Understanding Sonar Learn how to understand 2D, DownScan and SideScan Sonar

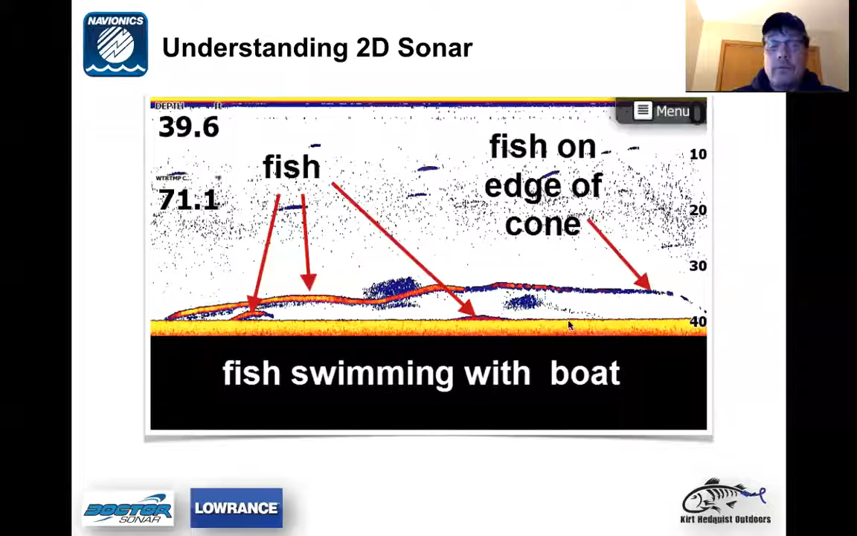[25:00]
So that fish moved away from the center of the cone. If you think, remember back, um, outside of the cone is the weakest signal. So that fish was just swam off to the side of the cone.
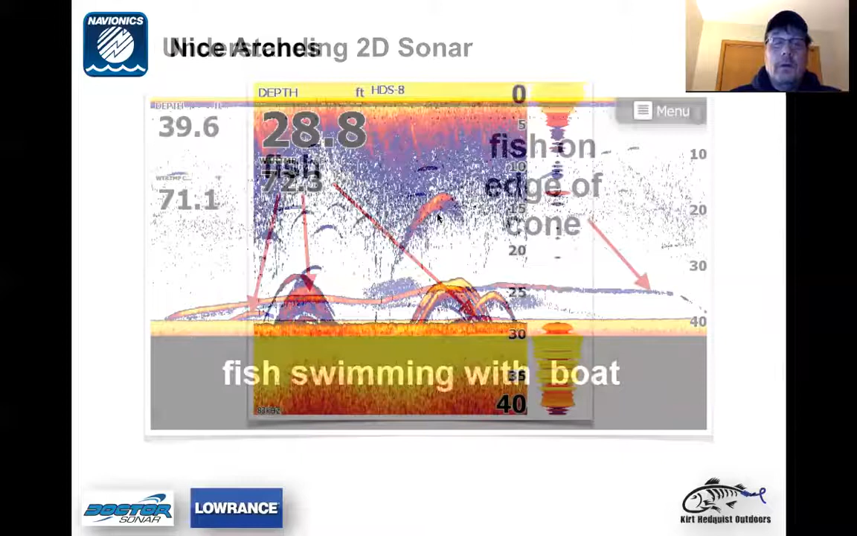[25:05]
Um, here's some nice fish arches right here. I got going on right here. Um, over here on the side of the screen right here is the amplitude bar. And, uh, I typically turn that off on for me and your settings. I don't like to run that, but I just thought I'd give it a good example of some really nice fish arches right here. So fish nice, nicely stacked up here.
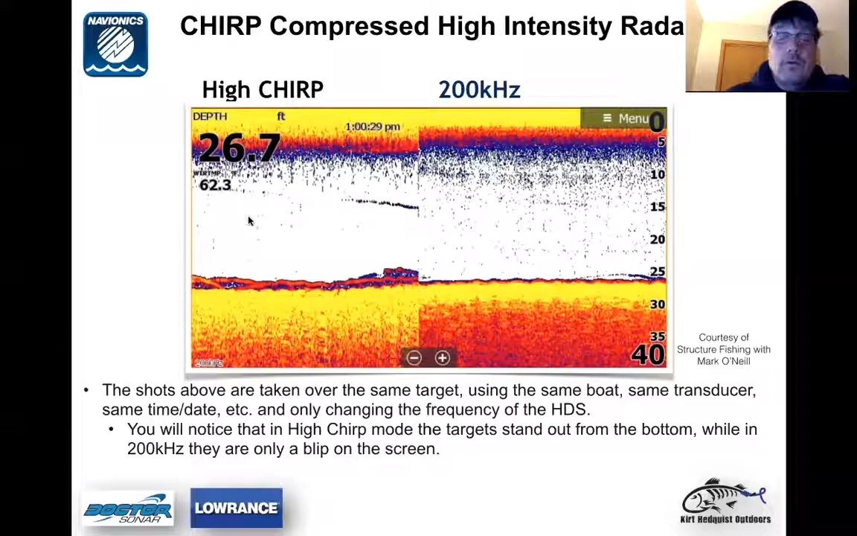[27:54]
On screen: depth 26.7 ft
So again, chirp will give you at times better target separation, um, things like that. I use it for ice fishing, high chirp, and it works very well for chirp, high chirp for ice fishing. So, um, so those of you that have it, play with it, you can jump back and forth. Okay, let's take a little break here. I'm going to answer a few more questions before we jump into structure, understanding structure scan. Um,
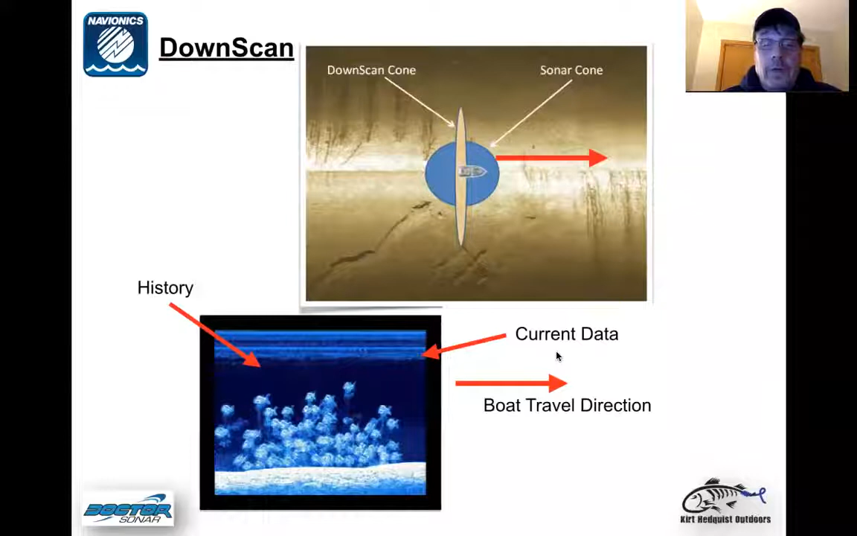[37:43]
So as you travel along here, down scan will appear on your screen like this is, is how it'll appear as you're traveling across with down scan.
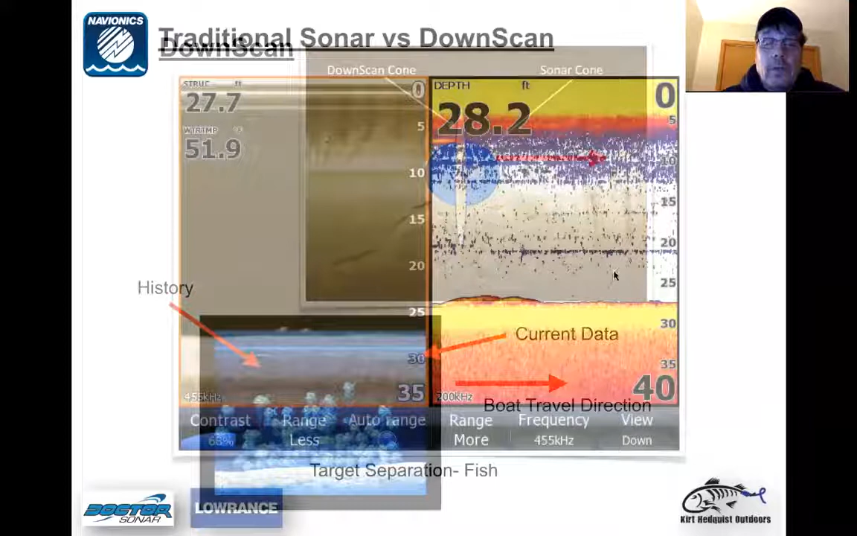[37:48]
On screen: depth 28.2 ft
Um, beauty of down scan is those of you that have it. There we go. Um, it gives you better target separation. What I find it does is it teaches you what's what you're, what you're looking at on your 2D sonar. If you remember back into the 2D portion of this thing here, I had a screenshot showing two fish laying real tight to the bottom. And it was hard to tell, you know, that they were, they were fish.
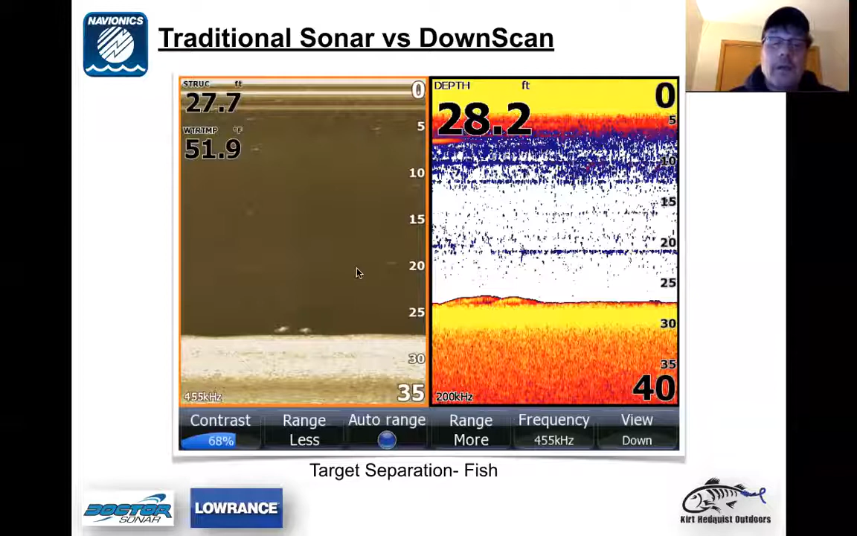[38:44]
On screen: depth 28.2 ft, water 51.9°F
So I, uh, so that's where I find is down scan is a great tool to teach you what you're looking at on 2D. I run them very, I pretty much run side by side all the time. I run 2D and then I run my down scan if I'm fishing. Um, it just, the target separation is that much better.
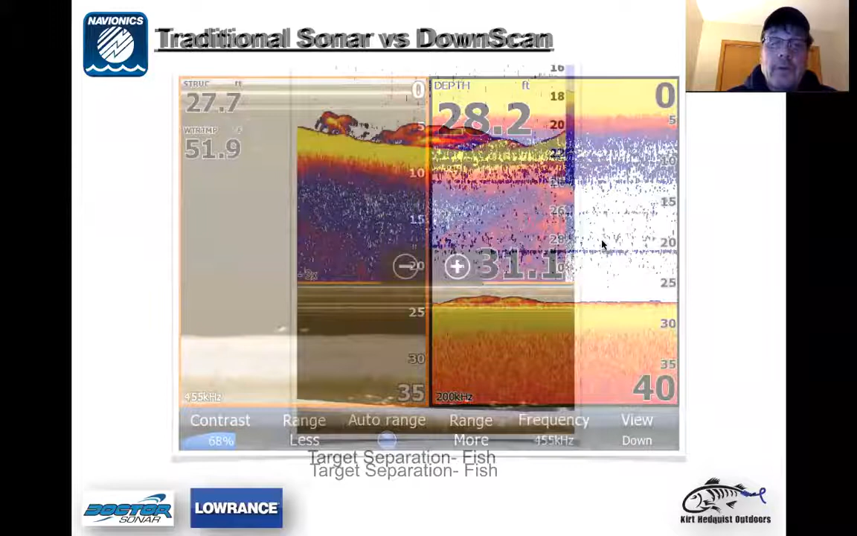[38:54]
Here's another representation of 2D versus down scan. Again, um, what you see here on 2D is a lot of, you know, fish arches are all kind of clumped together. But if you look down below here on your down scan, you can see multiple fish, the target separation and things like that. So you can, you know, the target separation is way better with down scan. So it's like, again, it's a great tool to teach you what you're looking at on your 2D sonar.
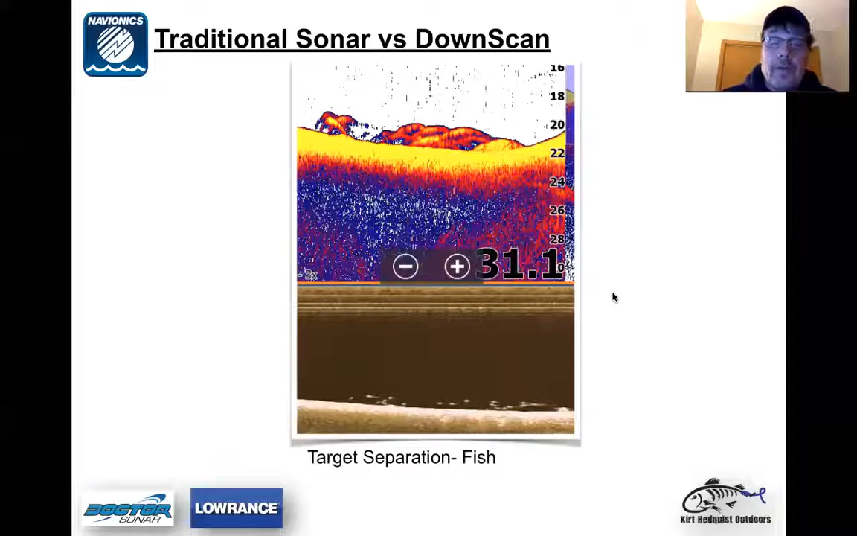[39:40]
And I see a lot of questions popping up here. So I'm going to hold off to the end here just a little bit here until I get to the end of my, my strip, my down scan portion. I'll answer the questions I got. So I don't, it doesn't keep interrupting what's going on or kind of keep the flow going here, but I'll, I will get to your questions. Um, here's a great screenshot. If you're running 2D sonar and you, and you ran across, if you weren't, if you're just running your 2D sonar, what I got in the left hand side here, you see this, um, stack of fish. And if you remember on 2D sonar, this is the history on the left hand side and this is current data.
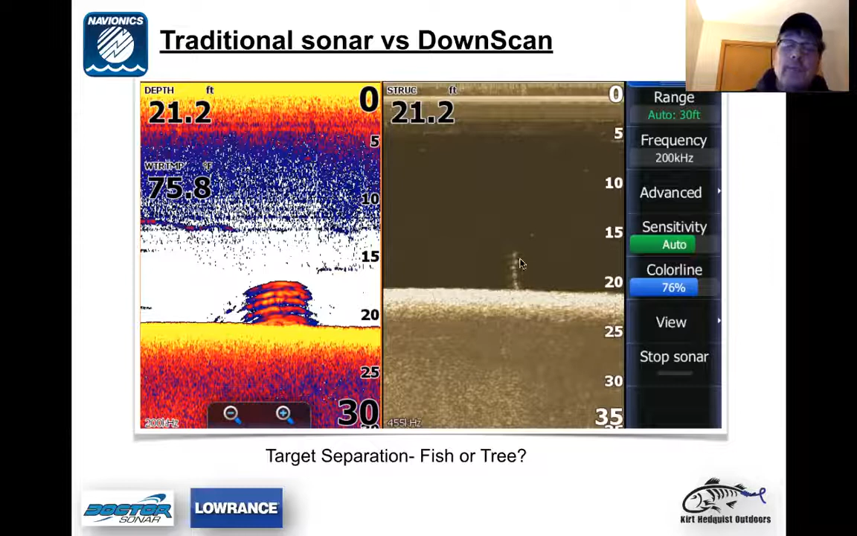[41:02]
On screen: depth 21.2 ft
So if you have an object stuck in the bottom on 2D sonar, it will look like multiple fish because the, when it travels, when this object over here travels through that cone, it gives the appearance of a fish arch. Uh, another screenshot here, I thought that was pretty cool, is bait fish. Um, lower right hand corner over here, I have a, what appears to be just kind of a blob, you know, that you could almost take that as weeds in a way, you know, you know, if you didn't really, that's all you're running was to your 2D sonar.
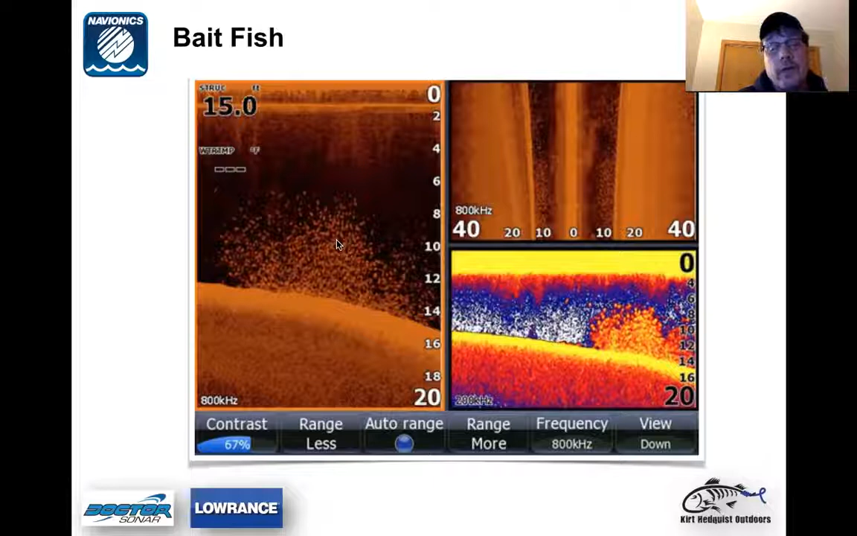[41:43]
But anyway, but over here, you look on the left hand side over here, what you got going on here, you can see that, you can see the target separation, all these items right here, all these, this is all bait fish over here, this target separation right here. So again, um, that's what it would look like. Down scan works great in weeds. Um, so you can see over here, kind of, it's, uh, the target separation is spectacular for, you know, fishing in weeds and stuff like that. Um, 24, 25 feet of water, approximately. And if you looked at, if you're just fishing this on the left hand side of 2D sonar, you just run across, that looks like all weeds. I mean, you could, if you knew what you're looking at, you could probably pick these fish out here, but that'd be very difficult.
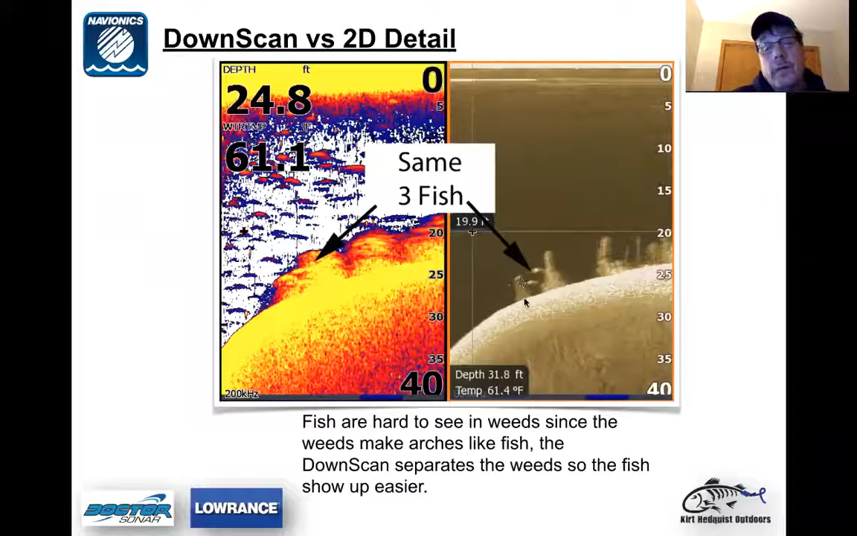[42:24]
But over here with the down scan, you can see the fish in the, uh, down, you know, you see the weeds right here. There's a patch of weeds and you see the two fish right here. Then you can see the, the target separation up there. You see the weed, individual weeds over here. Uh, you can see thermal clients on, there we go. You can see thermal clients on down scan. That, that, um, screenshot I had earlier on the 2D sonar showing a thermal client. This is the same screenshot, same area right next to it. And, uh, again, um, the thermal client on the bottom here, the water, it changes density.
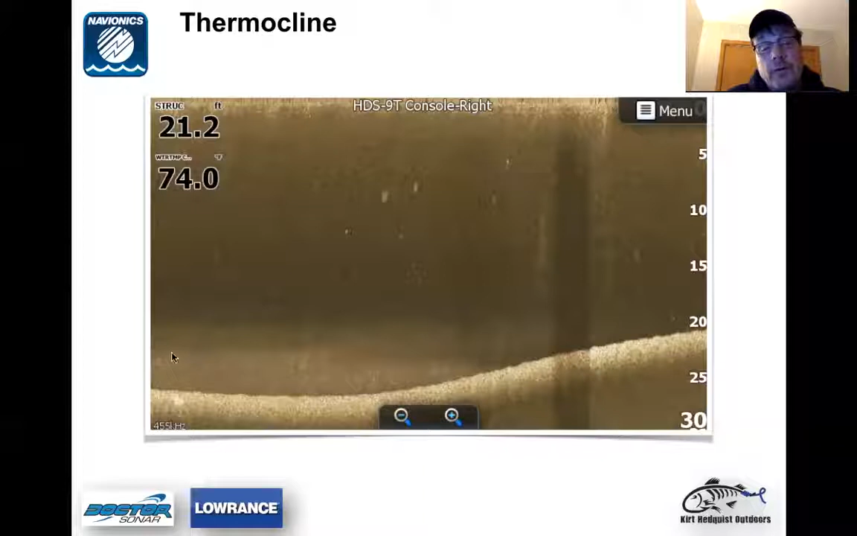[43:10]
On screen: depth 21.2 ft
It's reflecting back more sound back to the transducer. So you're gonna get, you're gonna, you're gonna see this white haze across the bottom here. And that's what you would find. That's what you would, that would be your thermal client. And, um, so that's, I just want to give you an idea that you can see thermal client on down scan.